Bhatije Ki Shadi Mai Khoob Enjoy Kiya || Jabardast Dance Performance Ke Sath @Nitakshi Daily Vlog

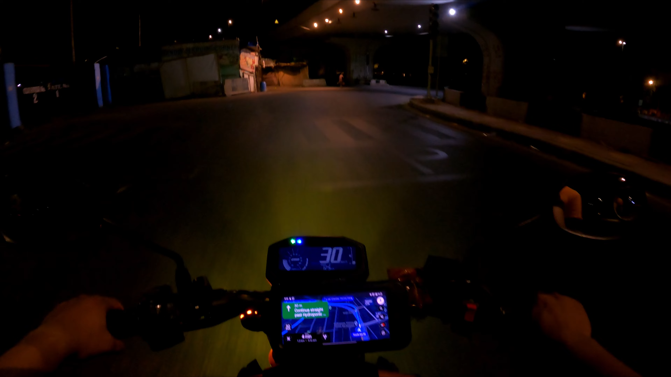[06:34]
So, raat ke baj gaye hain 2 aur hum pahunch gaye hain Delhi, apne ghar ke paas.